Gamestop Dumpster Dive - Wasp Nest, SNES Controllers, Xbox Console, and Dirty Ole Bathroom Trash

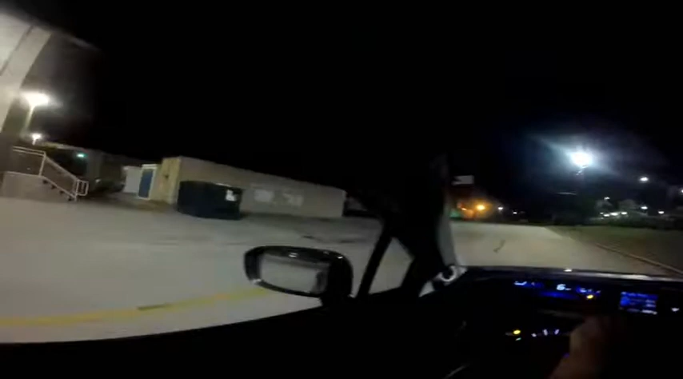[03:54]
But this is the super honey hole, and I got a feeling tonight is gonna somehow be a good night. Good night. Okay, this might be wishful thinking, but that dumpster looks fucking like empty as fuck. Maybe they just forgot to put the top on because there's so much good stuff in there that look.